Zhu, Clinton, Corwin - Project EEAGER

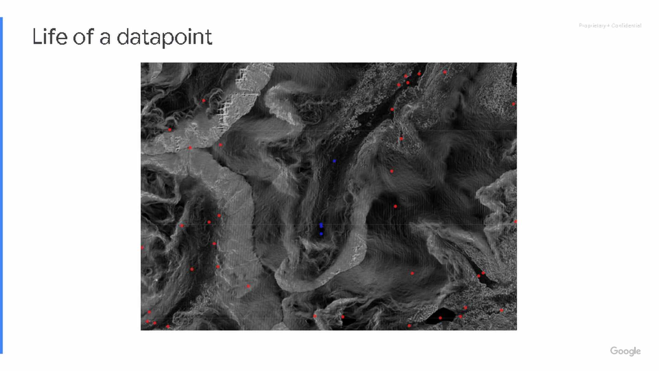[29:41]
Uh, some of, so, so this is from a massive corpus of data like this, some of it is based on LIDAR. Um, but most of it is, is, uh, derived, uh, photogrammetrically from stereo imagery. So, um, we do have all of JEDI, for example,